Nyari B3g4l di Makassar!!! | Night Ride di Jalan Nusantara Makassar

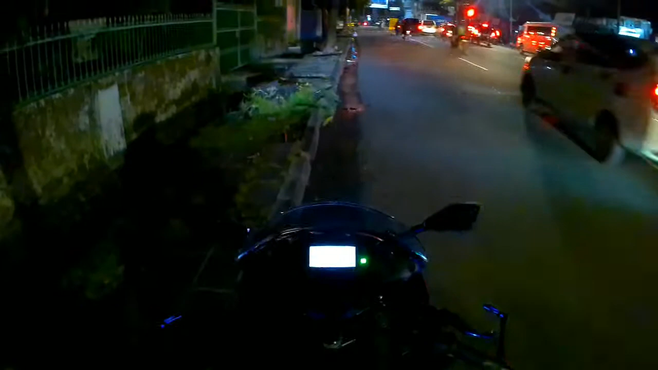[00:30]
Semoga kalian baik-baik saja dan sehat selalu Amin Wah, ada polisi dong Yap,
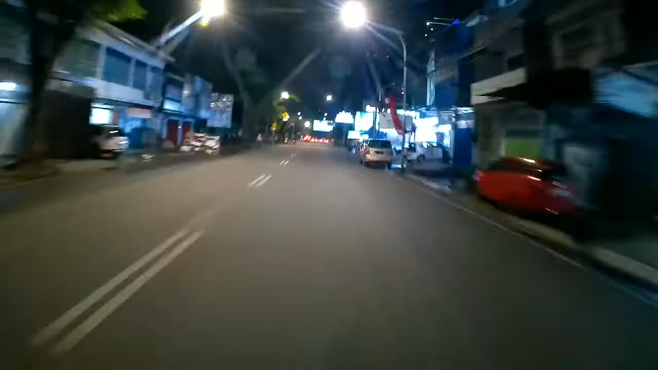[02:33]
Oh iya Untuk kondisi jalanan ini sih Masih terbilang cukup rame ya Teman-teman Padahal ini udah jam setengah 9 Jujuh ya Setengah 10 Hehehe Ya ini udah Jam setengah 10 Dan kondisinya Masih ramai banget nih Teman-teman Ada ngabers Ada ukti Dan lain-lainnya Hehehe Nah kita coba lihat Kondisi CP ini
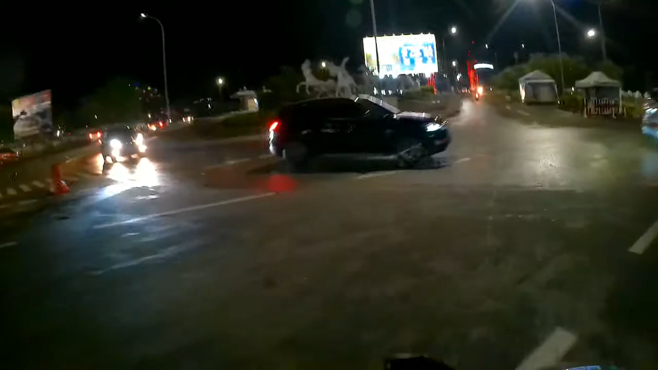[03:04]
Teman-teman Ini masih buka nih cuy Padahal udah Jam setengah 10
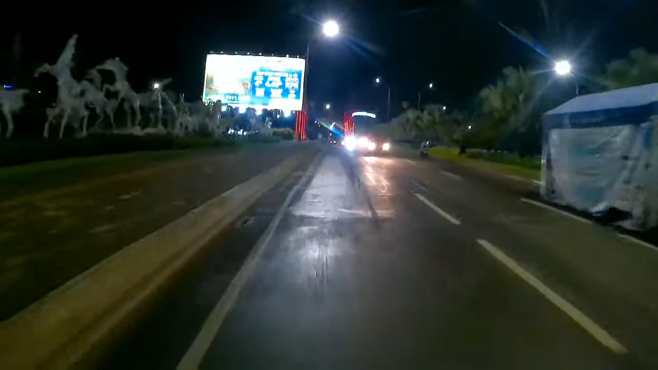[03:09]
Biasanya sih Kalau jam 9 Di sini tuh udah
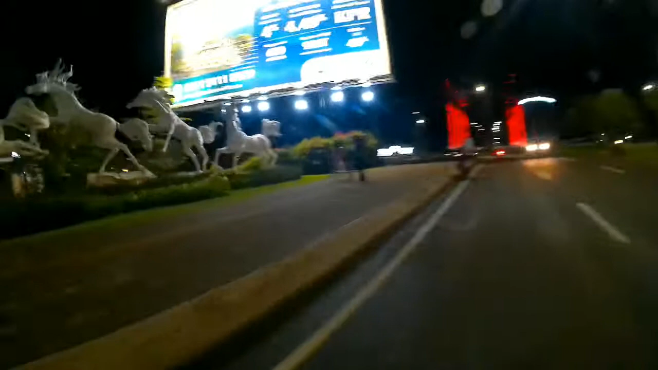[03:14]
tutup Tapi ini Kelihatannya masih ramai cuy
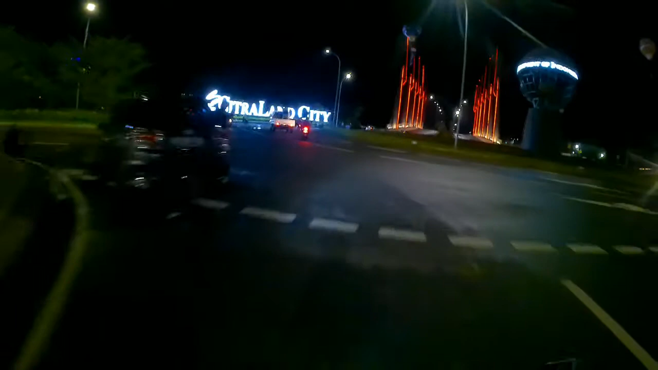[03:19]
Kita lihat Apakah masih Banyak ngabers
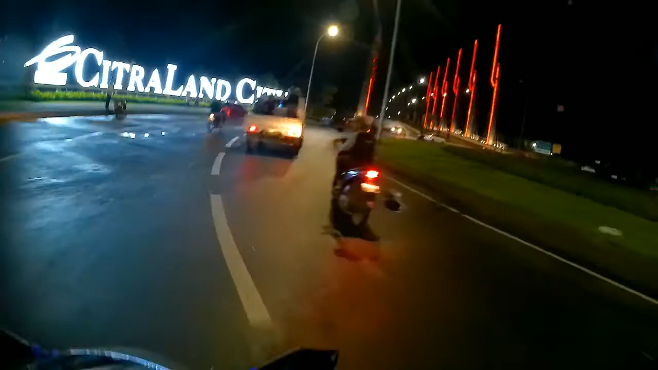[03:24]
Yang nongkrong Hehehe Itu dia Tempat
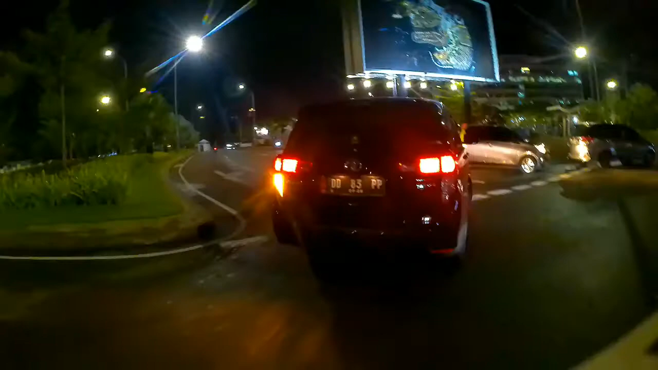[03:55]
nih Teman-teman Soalnya Ini kayaknya udah Mau tutup cuy Udah jam setengah 10
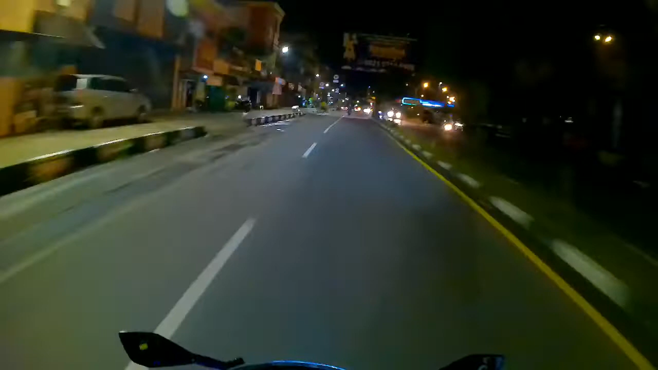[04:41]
lain Tidak bukan Jalan Nusantara Oh wah Tuh ada COD tuh COD apa tuh Hehehe Gangdolinya Makassar ini cuy Hehehe Astagfirullah Hehehe Pain Coba lewat sini Sini tuh Kalau malam Ya Banyak ya Yang pokoknya Pokoknya gitulah Kan ngerti aja
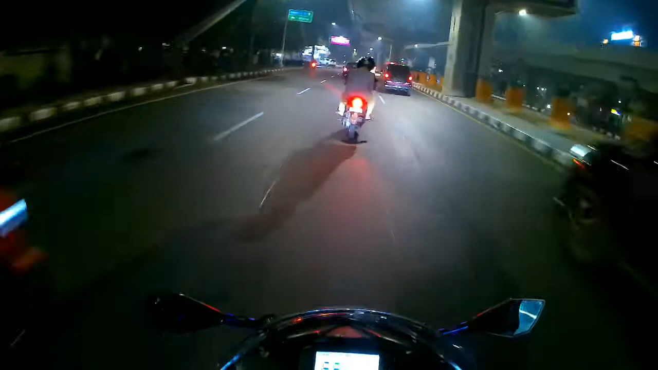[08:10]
Di Jam Jam Sebelasan Kurang Lebih Ini Kondisi Jalannya Masih Ramai Nih Teman Oh Ya Sekalian Saya Minta Saran Nih Kalau Kalian Punya Saran Tempat Dimana Tempat Tersebut Terkenal Dengan Begal Khususnya Di Daerah Makassar Kalian Bantu Aja Komen Di Kolom Komentar Ntar Kita Belusukan Cuy Tapi Belusukannya Saya Bakalan Coba Di Jam 12 Malam Nih Teman